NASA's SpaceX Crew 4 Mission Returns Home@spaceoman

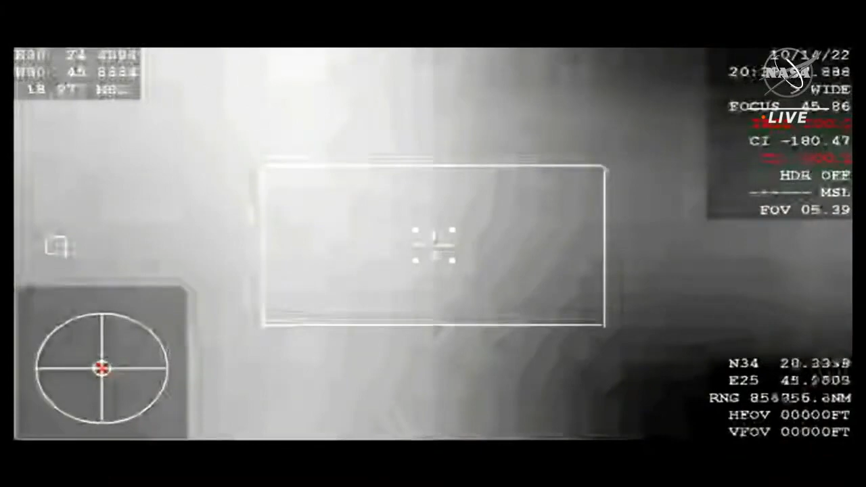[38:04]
and it's equipped with some imaging technology that will be able to get pretty much the first views of the Dragon capsule on its return back to Earth. So we are getting some of that footage right now.
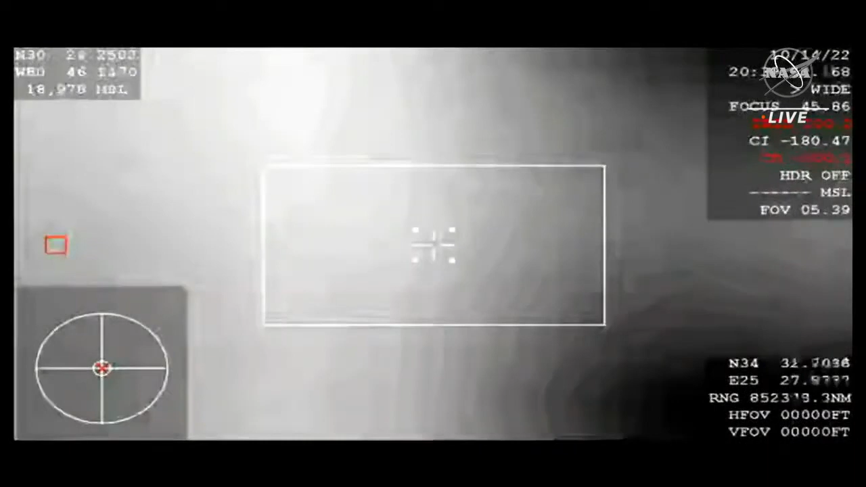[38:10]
We are anticipating that communications blackout and loss of signal here shortly. This is really the beginning of that period where the crew themselves will be re-entering the Earth's atmosphere.
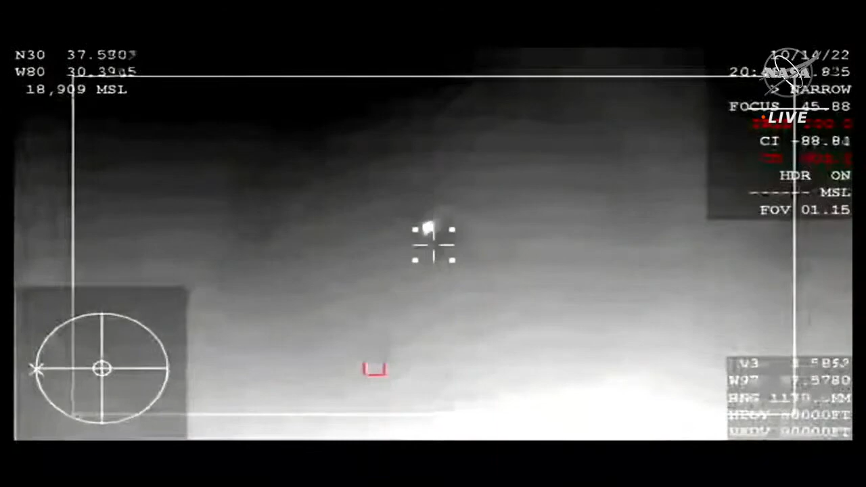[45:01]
So we are getting our very first views there from the WB-57 of the capsule as it re-enters the Earth's atmosphere. Those views coming from an infrared camera that is on board.
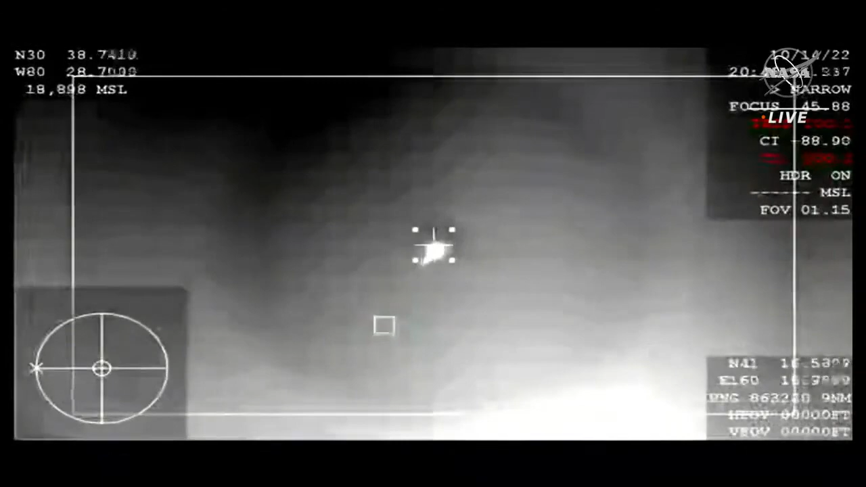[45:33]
So the team will continue to track Dragon as it re-enters the Earth's atmosphere. We now have about 3 minutes remaining in the blackout period, but again, the WB-57 that is deployed is getting those views of Dragon already. Once the expected blackout period is over, the core here in Mission Control will attempt to establish communications with the crew,
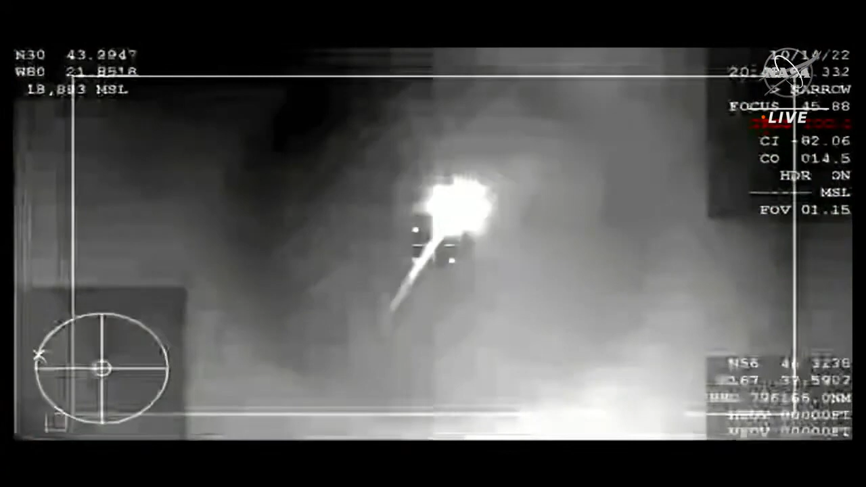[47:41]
Continuing to get those views from the WB-57 of Crew Dragon as it continues to make its way closer and closer to splashdown. Freedom, SpaceX, comm check.
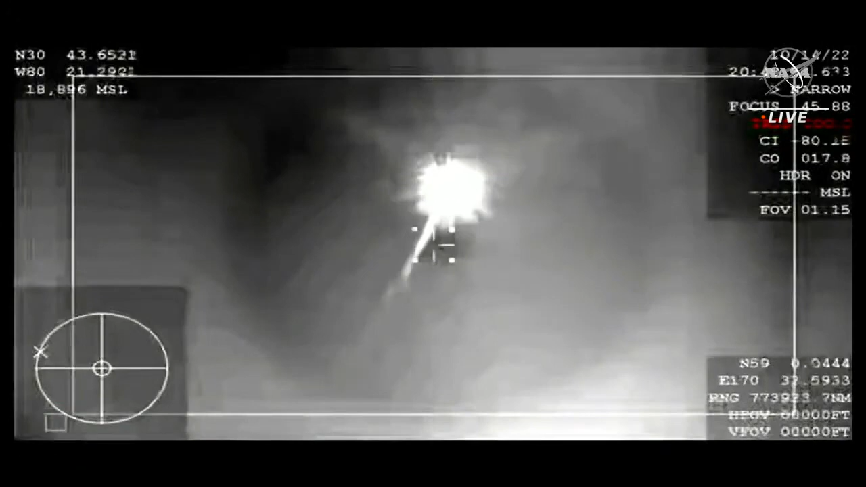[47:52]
And SpaceX, Freedom has been loud and clear, coming through 30 kilometers altitude. Copy and concur, expect automated chute deployment. Freedom copies, we'll be monitoring. And HEPS is converged.